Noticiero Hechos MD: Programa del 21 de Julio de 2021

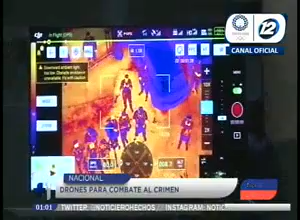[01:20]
Se trata de drones que serán utilizados en patrullajes preventivos.